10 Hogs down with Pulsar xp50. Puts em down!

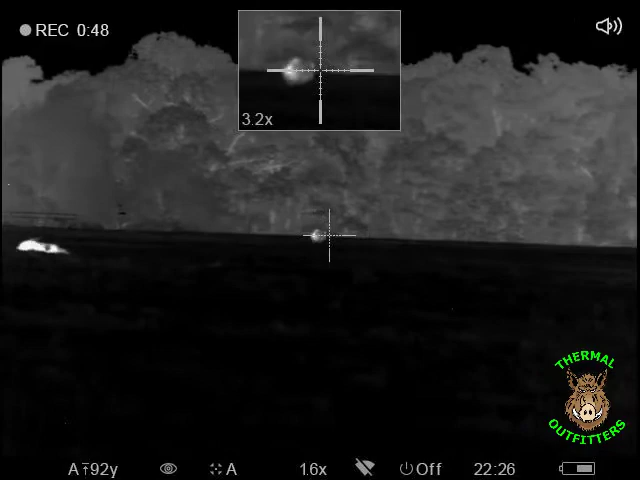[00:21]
Oh, I rolled. Oh, I got him. Oh, I got him.
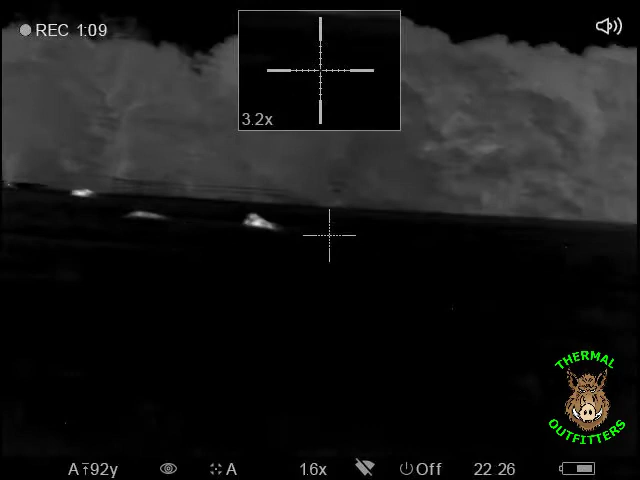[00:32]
I got that one. I got him. I got that one. Move that away.
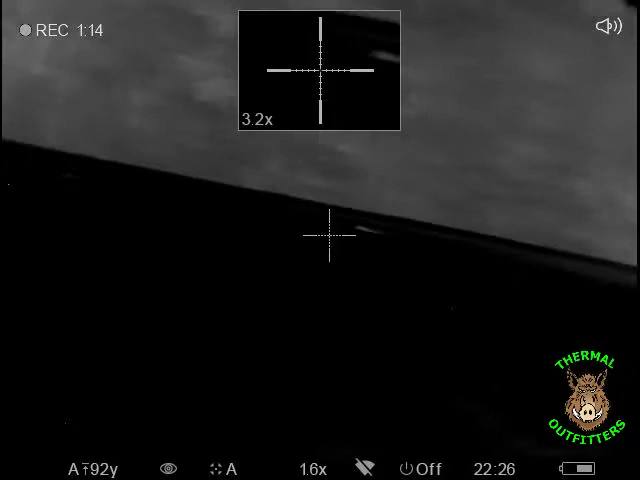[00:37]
I'm going to shoot this one. Are the horses in the way? I'm going to do that.